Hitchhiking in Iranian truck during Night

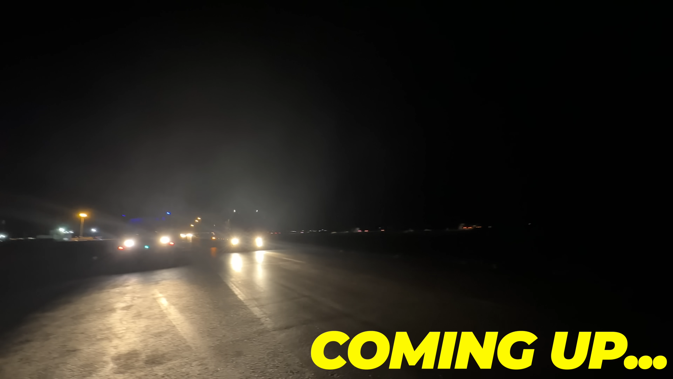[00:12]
बस है भाई, बस रोक दो यार, बस भी नहीं रोक रहा।
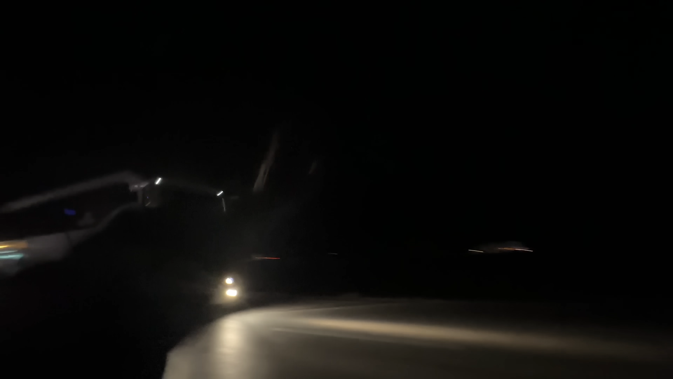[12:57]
बस है भाई, बस रोक दो यार, बस भी नहीं रोक रहा भाई।